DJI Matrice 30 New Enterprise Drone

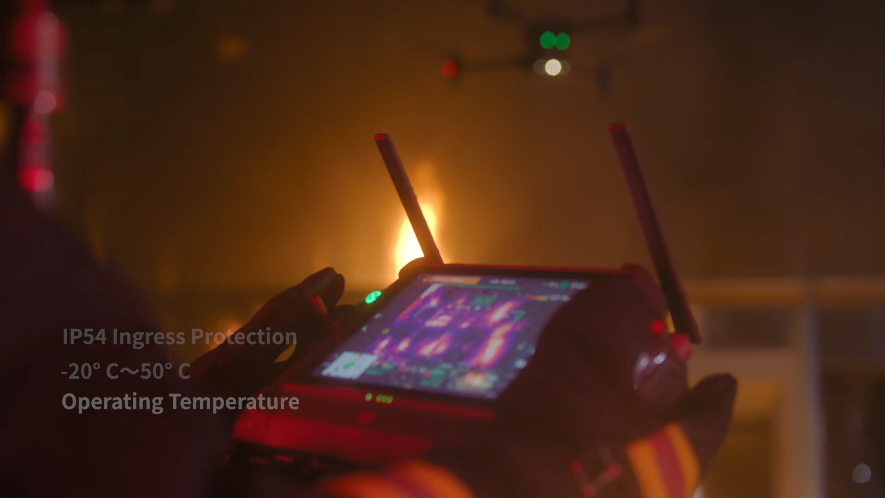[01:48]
it's waterproof and resistant to extreme temperatures
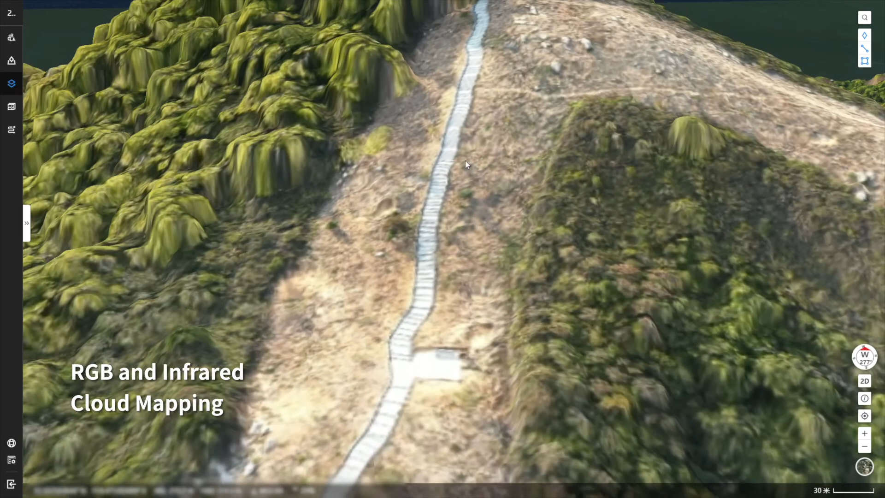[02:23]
or infrared cloud mapping gives you high resolution orthomosaics so